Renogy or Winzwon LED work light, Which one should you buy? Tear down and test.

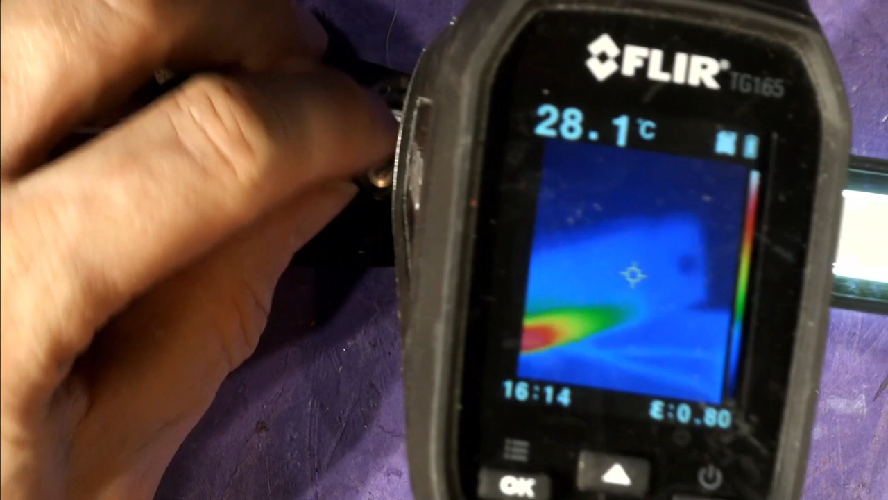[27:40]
On screen: spot 28.1°C
There's my finger. There again. And there's a circuit board. Ooh.
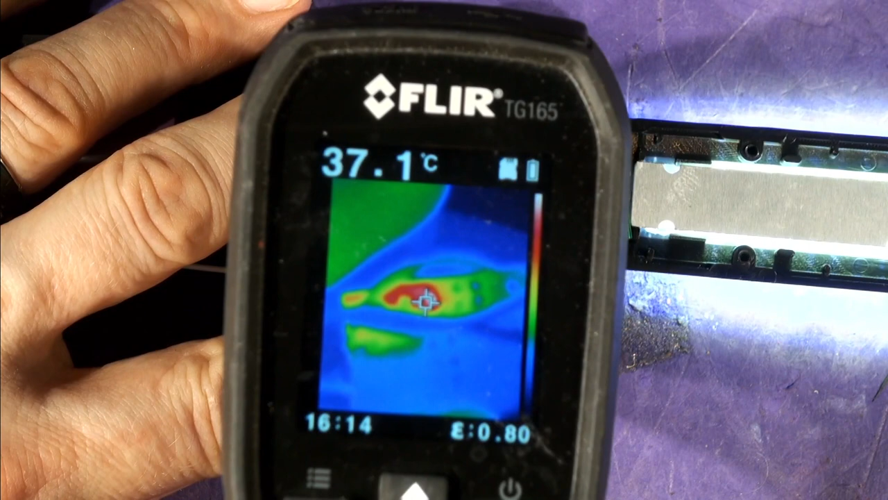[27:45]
On screen: spot 37.1°C
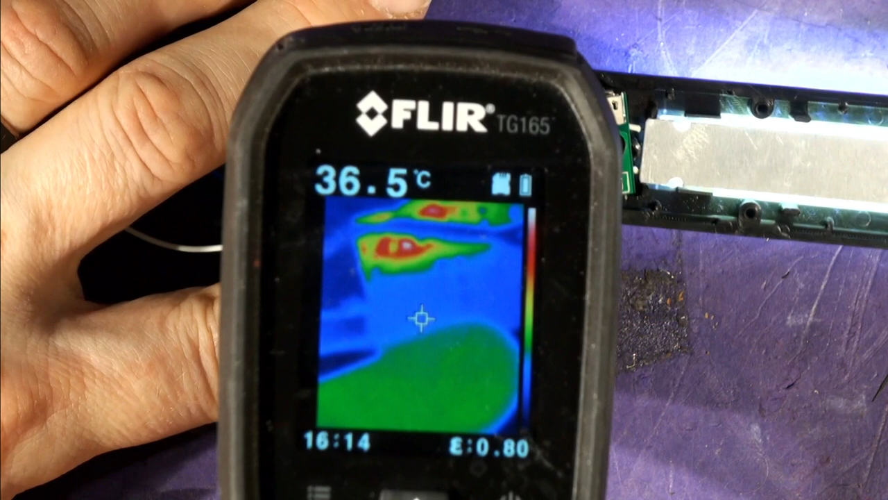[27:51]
On screen: spot 36.5°C
See how's my tweezers going in. I'm trying to locate what the actual source of heat is. It's just there where the end of my tweezers are.
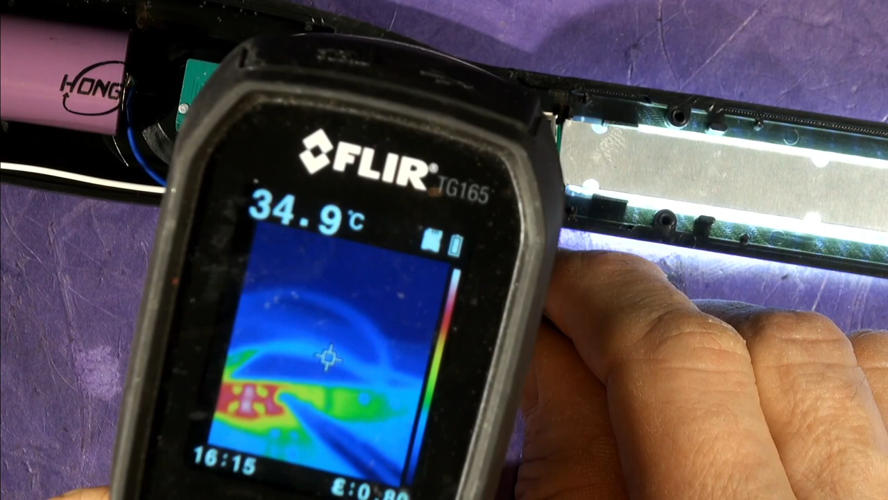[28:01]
On screen: spot 34.9°C
Metal tweezers of course. And it's that little transistor. That little Johnny there. Is taking the hit.
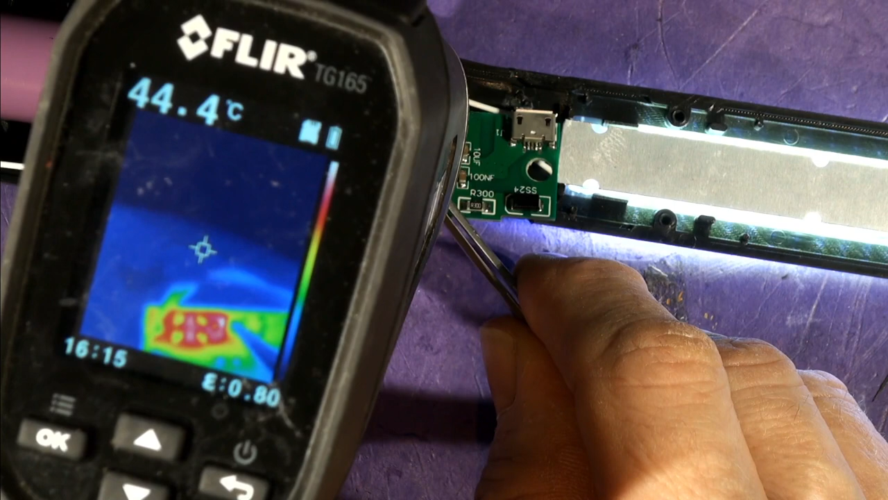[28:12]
On screen: spot 44.4°C
Plus it's associated components. Okay. So is the drive for this LED. Is it some kind of oscillator. Do you think.
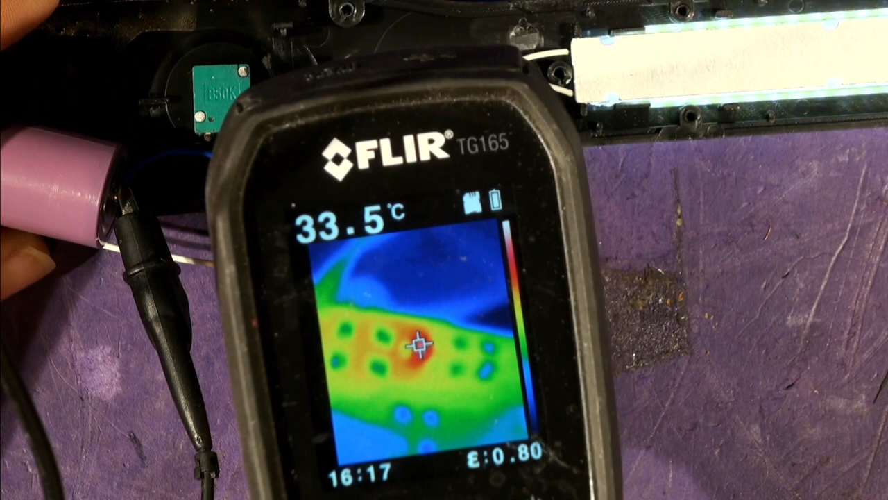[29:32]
On screen: spot 33.5°C
You can see that transistor kind of cooking away there. Is that a red spot in the middle? It's not 33.5. It's a lot hotter than that. It's just that the. Yeah.
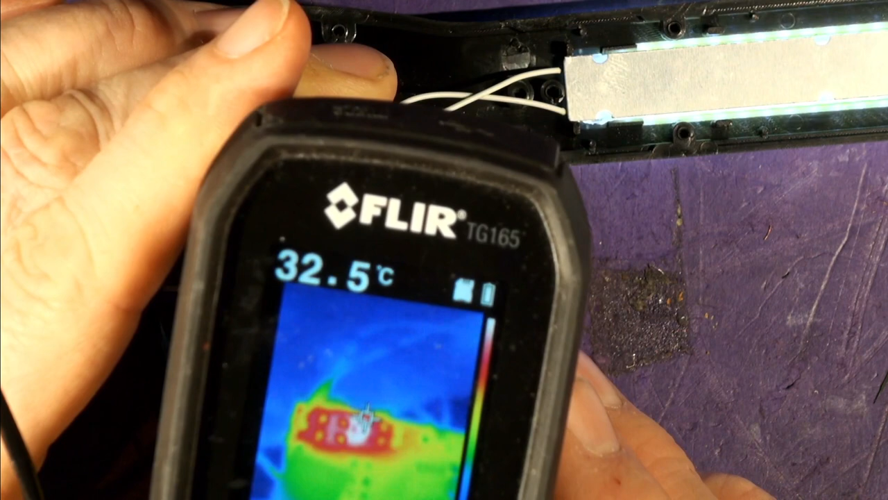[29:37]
On screen: spot 32.5°C
So the hot spots in the middle there. And the hot spot is that transistor. And I got my finger on it.
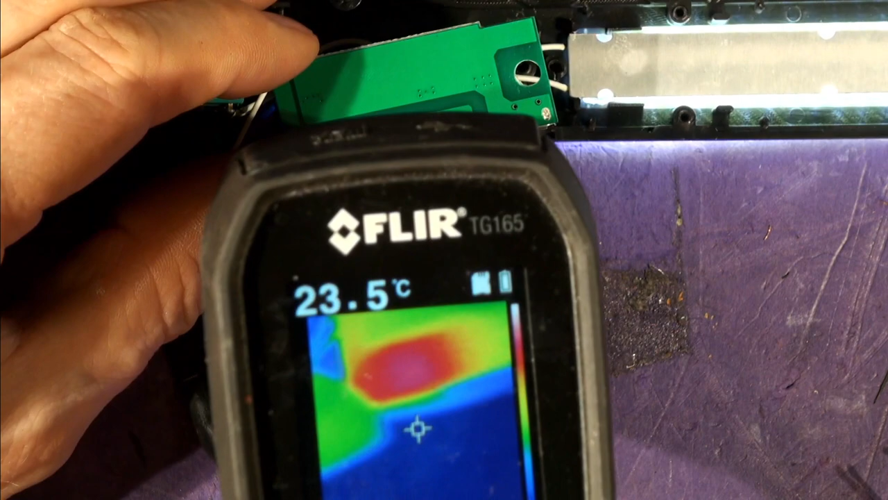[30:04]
On screen: spot 23.5°C
On the copper. From the transistor to the side. So it's a linear regulator. With no upy downy action.